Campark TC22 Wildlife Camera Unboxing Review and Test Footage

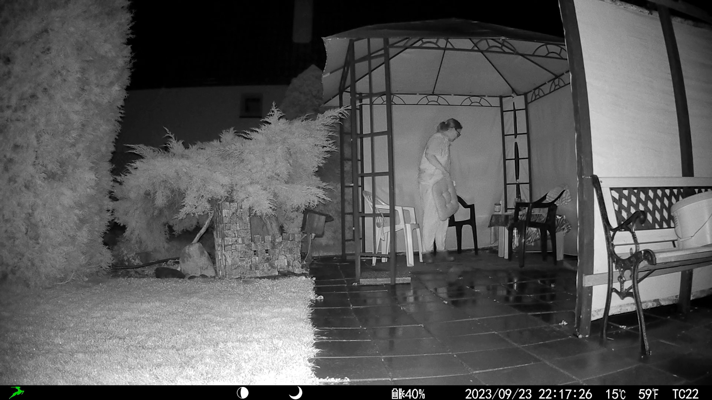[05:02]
I think it would go to 100% if you actually charged it with the cable as well.
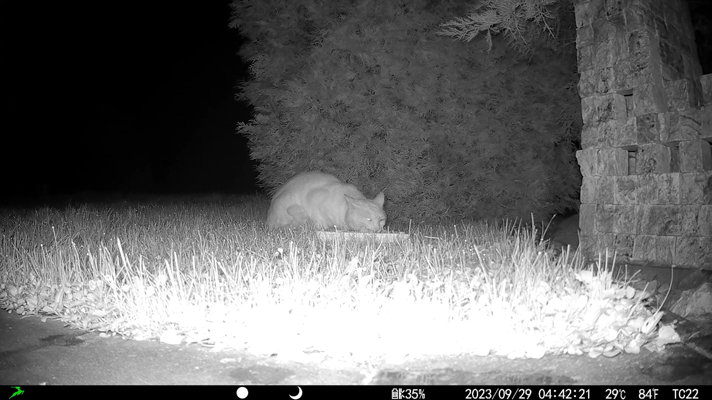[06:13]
I have to say the detail, the sharpness, the clear image of that, of that shot, whether it's photography or videography, but especially videos, I was very impressed. I was like, and I didn't even go for 4k, because I was, I wanted to run it for like 12 hours. And even though, like I had a small SD card, so that was the reason, but full HD looks amazing, so 4k has to look brilliant.
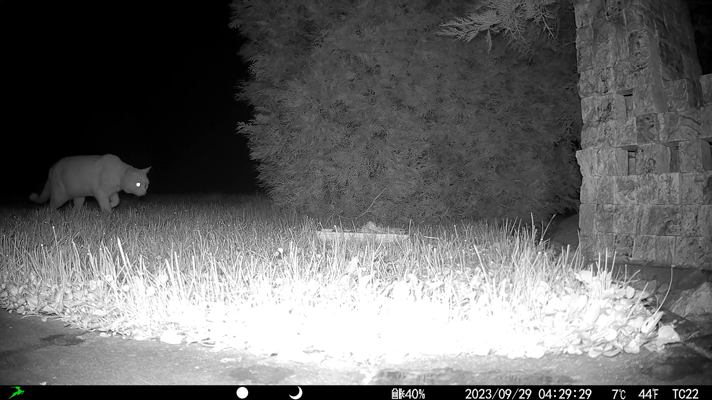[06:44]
So I wanted to show you how it is via app, because one of the, one of the selling points is you can connect it to your app and see it live online.
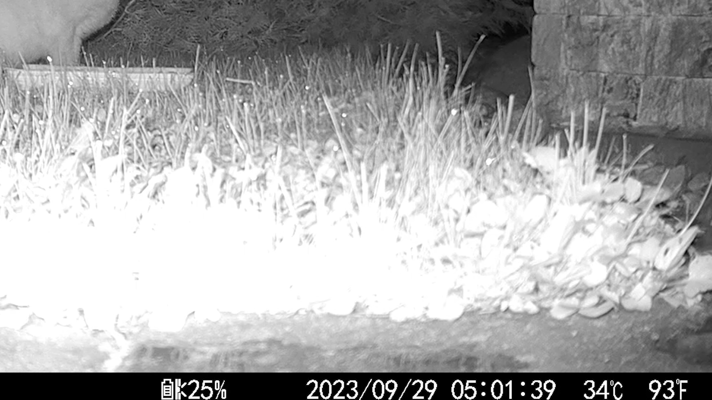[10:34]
it cannot really measure the temperature correctly until it gets kind of cold again to, like, an optimal temperature.
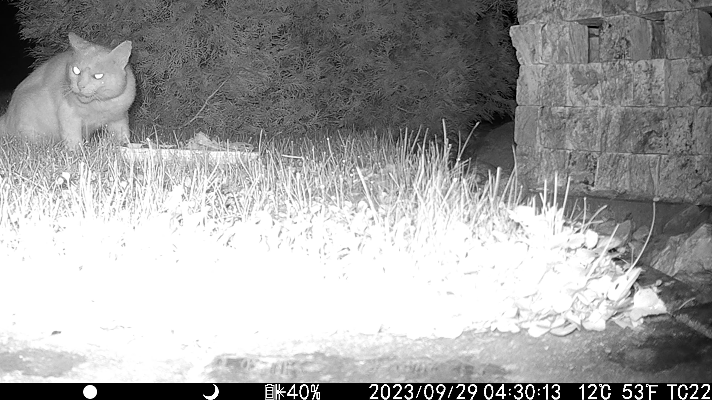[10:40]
So before I continue, it's, I have to say that you can have it at direct light.